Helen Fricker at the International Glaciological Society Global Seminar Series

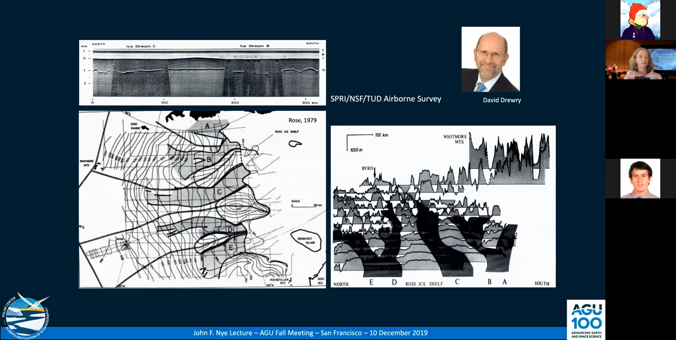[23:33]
We now have named these ice streams because they weren't very imaginative names. And so this was really a key step forward because we could actually now see the real thickness, but also layers and something about the structure inside those ice streams, which is very useful for the modeling efforts. Okay. And then the other big thing that happened in the 70s was, of course, the launch of Landsat. Landsat is a satellite series, which is still flying today. The eighth Landsat is flying now.
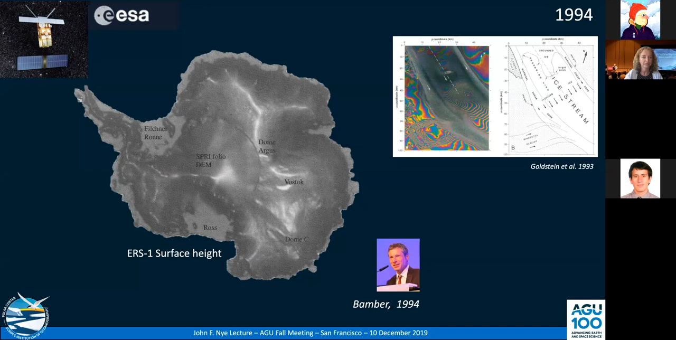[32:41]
And it was quite transformational because it showed that we could pick up very, very small signals of displacement, which was going to be used late to define the grounding line. And so this was also round about the time when I was starting my PhD. So with this, the digital elevation map, the validated altimetry, the models of mass flux.
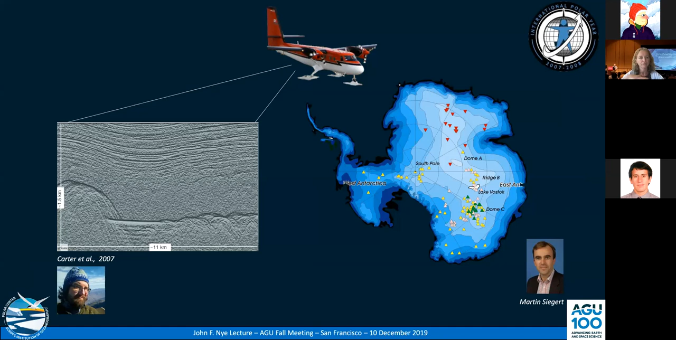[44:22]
Um, basically where you see a very flat, bright, uh, target. You essentially put that down to it being subglacial water between the ice and the bedrock. Um, and so that's a lake. Um, and so these, this here is the map of lakes that was, um, had been found at that time.